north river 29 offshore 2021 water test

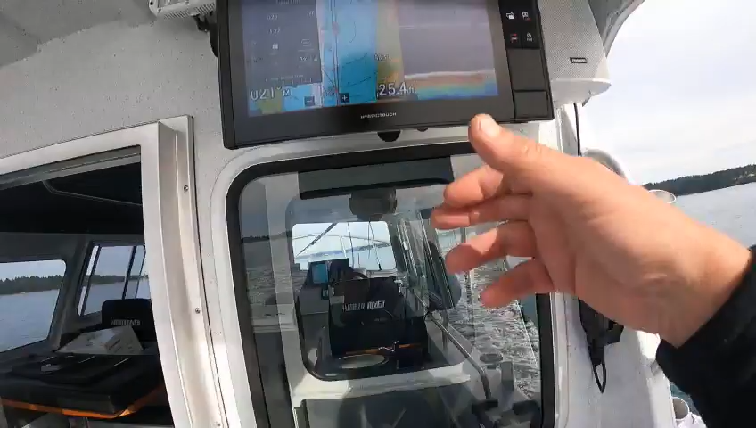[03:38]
there's a radar overlay so you got your buoy right here
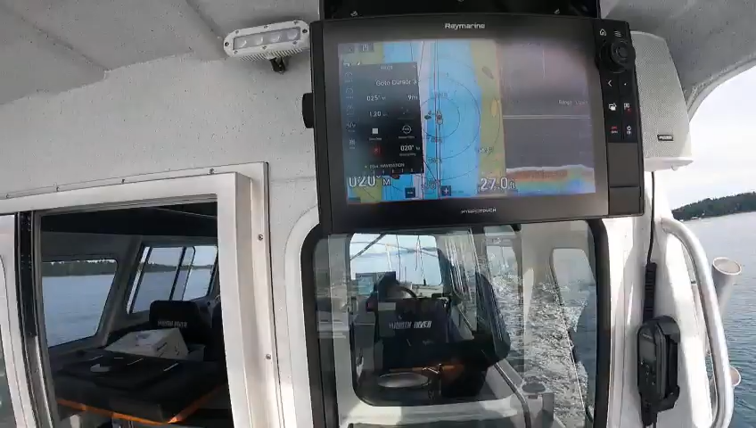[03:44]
and then to change colors you've got target tracking like echo trails and then like say say you wanted a different depth finder you can just hit this one here
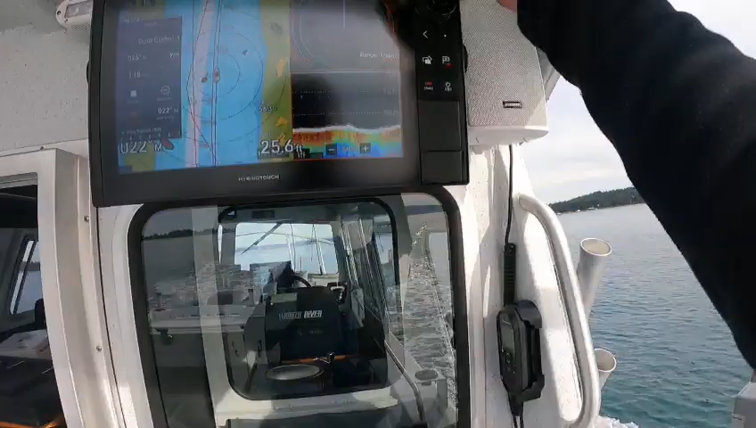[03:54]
good menu say i want to go uh 3d vision
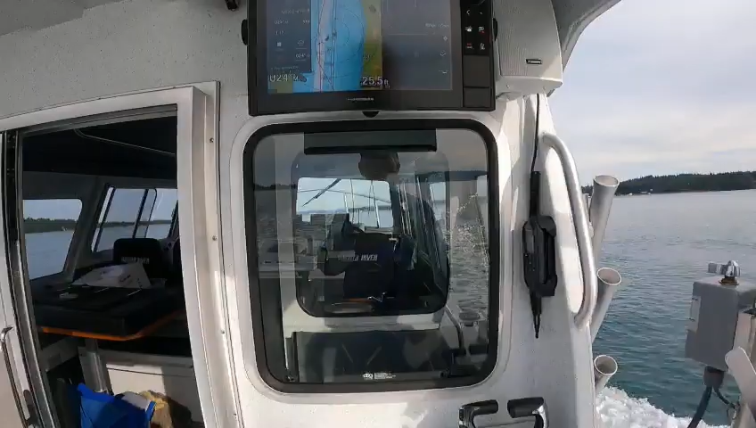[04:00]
then i can put it on 3d vision
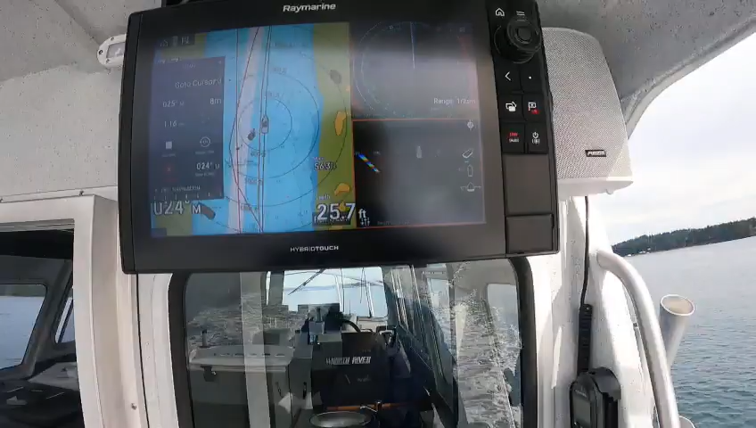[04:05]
and we'll go bump up there we go see how it's painting bottom you don't want that one just hit it back you
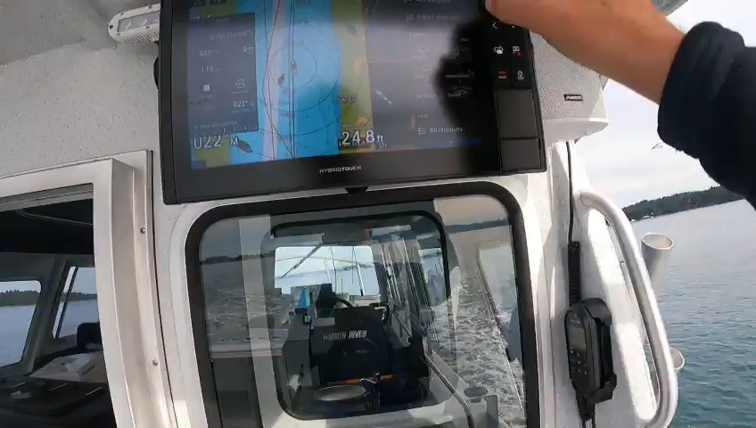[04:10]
can go to down down view side view so on we just put that back there like that